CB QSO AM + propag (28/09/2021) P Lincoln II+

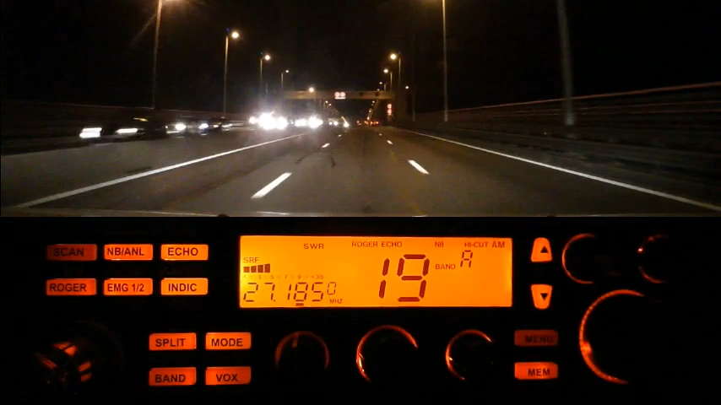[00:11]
73-51, des stations à fréquence de la part de Dindy 33 depuis le haut du pont d'Aquitaine. À côté, circulation dans le sens de la descente, rocade extérieure, ça commence à bien se charger. Bonne journée à tous!